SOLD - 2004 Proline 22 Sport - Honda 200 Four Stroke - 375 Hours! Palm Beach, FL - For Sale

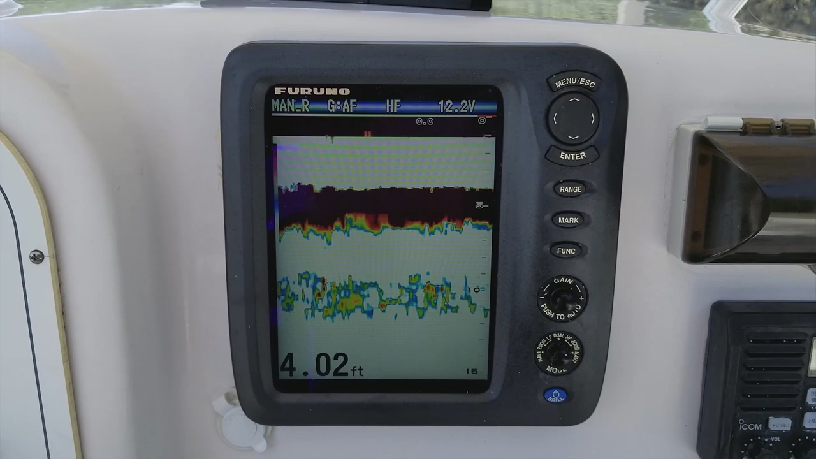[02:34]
On screen: depth 4.02 ft
That's a brand new $1,500 unit just installed with ResBoost technology.